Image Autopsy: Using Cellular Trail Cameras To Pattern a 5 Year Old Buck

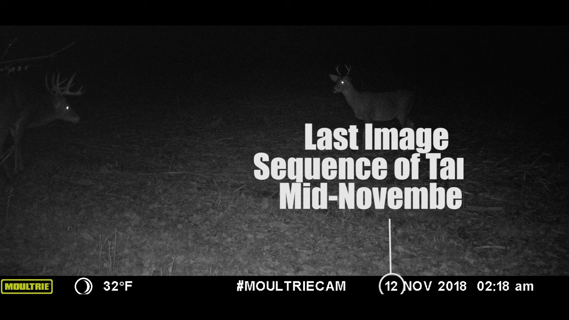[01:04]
we stopped getting images of Tonto, and we were about ready to write him off as he may have been harvested by a neighbor or another hunter. After a long absence, we finally got a picture of him the day before second firearm season.
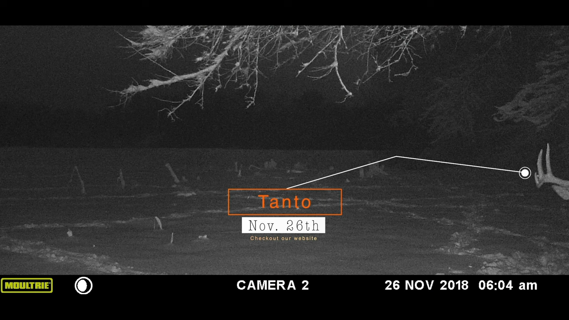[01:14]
We got a notification on our Moultrie Mobile that he was coming into a field on one of our destination areas.